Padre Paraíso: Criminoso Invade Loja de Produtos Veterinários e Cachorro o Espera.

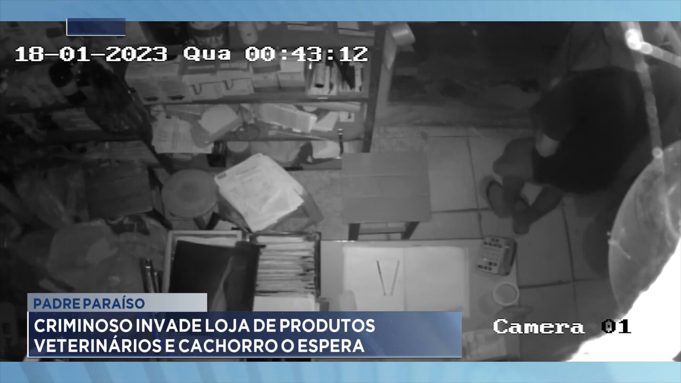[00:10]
As câmeras de segurança do estabelecimento registraram toda a ação, o que fez o gerente ligar pedindo ajuda. O furto aconteceu por volta de uma hora da manhã.
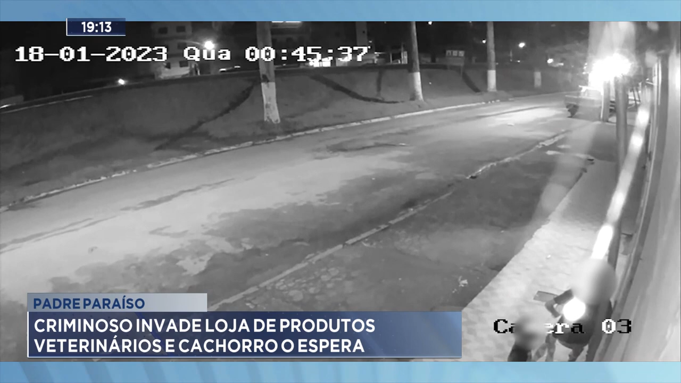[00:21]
O suspeito usou uma barra de ferro para arrombar as portas. Dentro do local, ele foi até uma gaveta onde estavam guardados cerca de R$ 3 mil. O curioso nessa ocorrência é que, enquanto esse homem havia entrado na empresa para cometer o furto, um cachorro chegou junto com ele e depois o esperava do lado de fora. Você vê essa imagem aí, o homem com a barra de ferro na mão e o cachorro saindo junto com ele.